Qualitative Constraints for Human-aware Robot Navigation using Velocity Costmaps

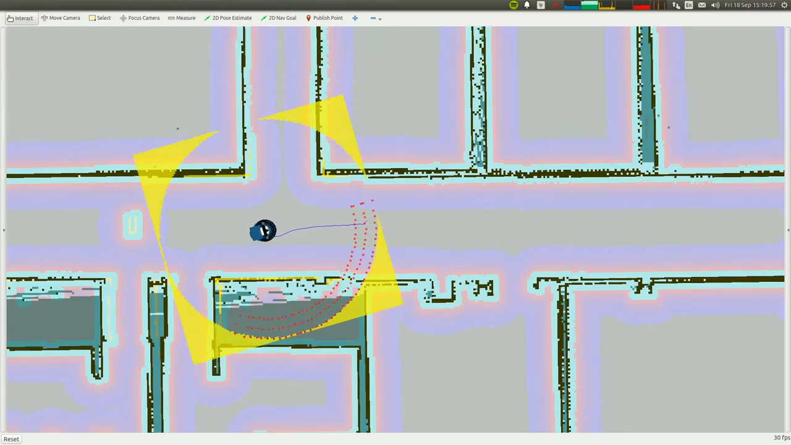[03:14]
The blue areas are low-cost areas, increasing the magnitude of avoidance where possible, by keeping the robot's trajectories to the center of the allowed area.